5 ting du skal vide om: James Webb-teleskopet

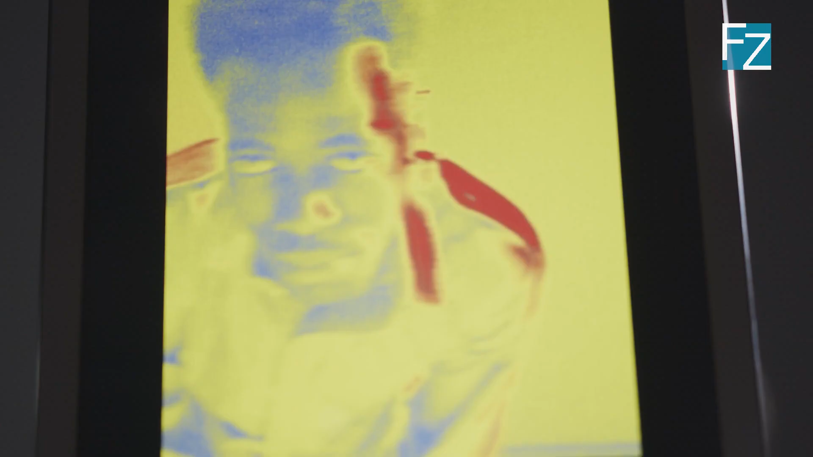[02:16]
James Webb skal altså kigge på infrarødt lys, som også er kendt som varmestråling,
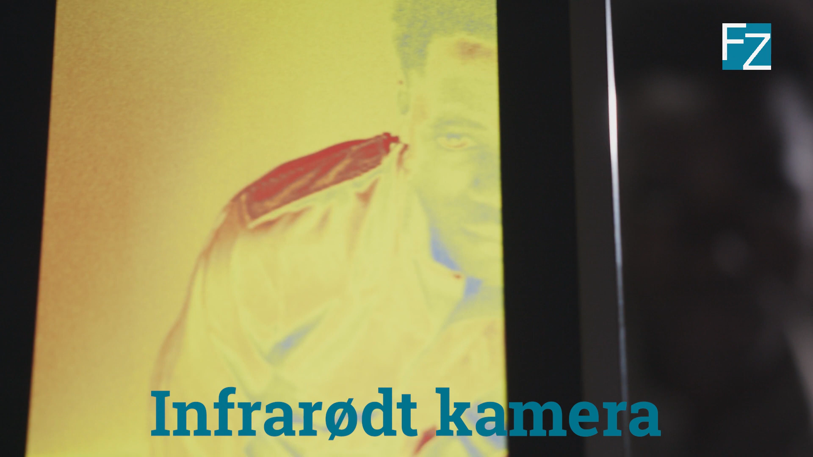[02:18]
fordi det er sådan noget som ting, der er varme efter menneskelige standarder, for eksempel din krop udsender.